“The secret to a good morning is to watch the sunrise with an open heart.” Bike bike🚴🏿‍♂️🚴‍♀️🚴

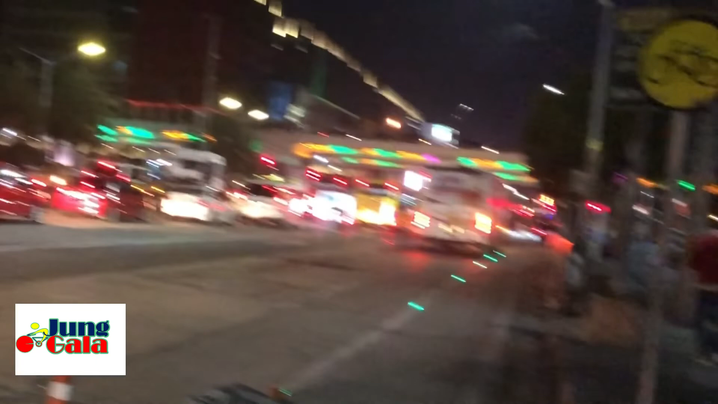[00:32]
Okay, so kayo din mga kapadya, kapag kayo ay nagra-ride, kailangan mayroon kayong reflector eyes. Okay, kung maaari, hindi lang reflector eyes, kundi pailaw talaga. Okay, so ayan po. Keep watching mga kapadya, so, marami tayong mga bus.
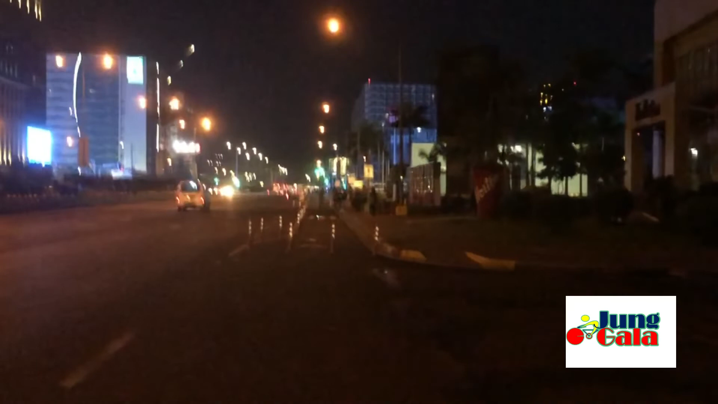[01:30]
papuntang ano ba yan? Papuntang MOA, yung trabaho nila from Rose Boulevard. Kung mapapansin mo, ito po sila o naglalakad.
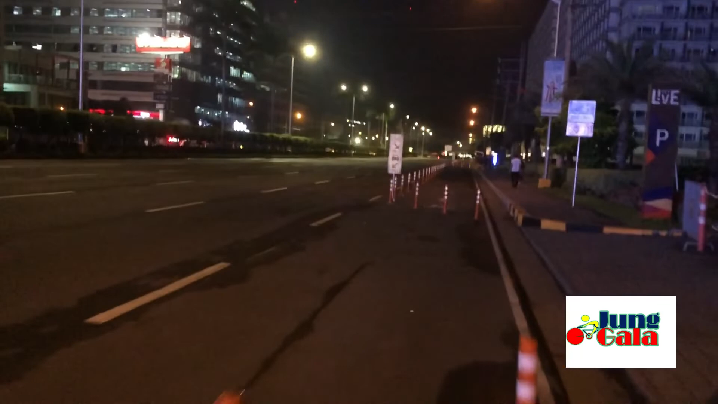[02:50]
pero wala nang sasakyan, naubos na, kaya tumawid na rin tayo. Okay, so ayan pa rin pa yung mga naglalakad. Ayan, papunta po sila ng trabaho. Siguro galing sila ng Rose Boulevard kasi malapit lang ito eh. Siguro mga 1 kilometer less than siguro from Rose Boulevard to Molo Beach.
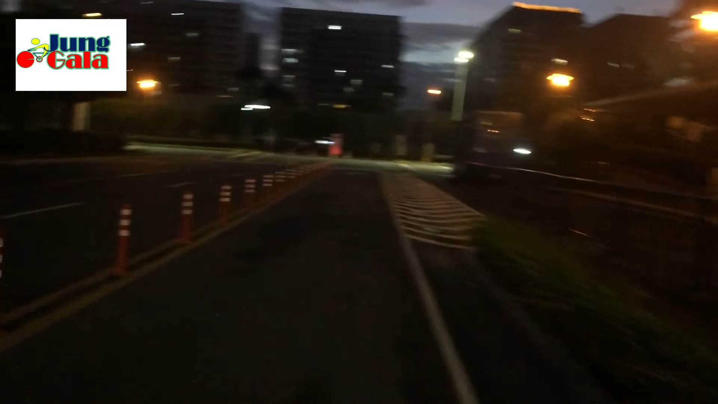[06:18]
So, may mga mangilan-ngilan ng tao katulad ng sabi ko sa inyo.
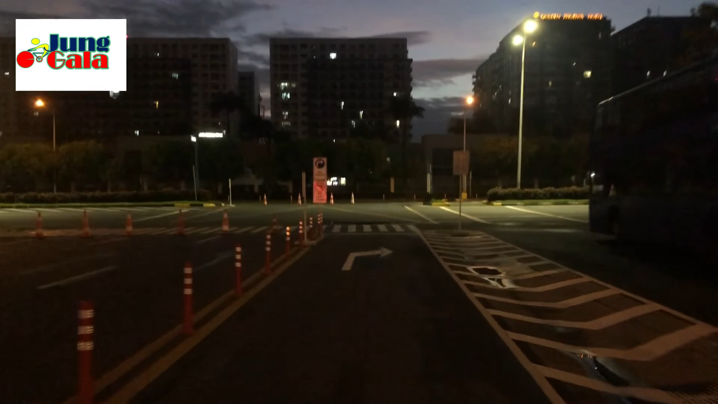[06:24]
May mga workers nang nagdadatingan kasi magbubukas ng mga kanilang mga businesses.
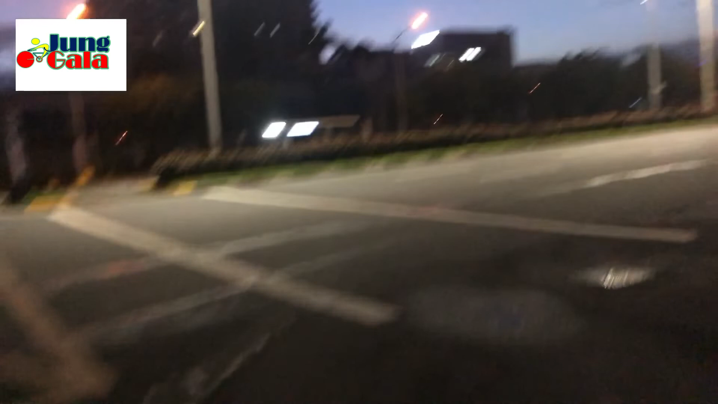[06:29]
Di ba?
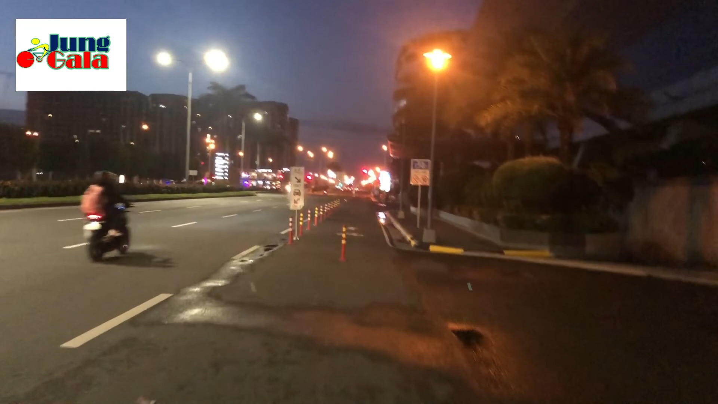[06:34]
So, nandito tayo sa part ng arena.
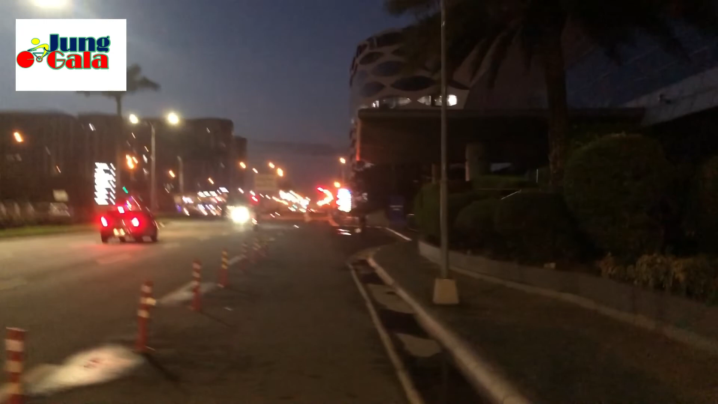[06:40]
Jokno ito eh, papuntang Paranaque. So, kakanan ulit tayo dyan sa susunod na kanto para pumunta doon sa may Dulon, sa may Conrad, sa may U-turn slot. Di po ba?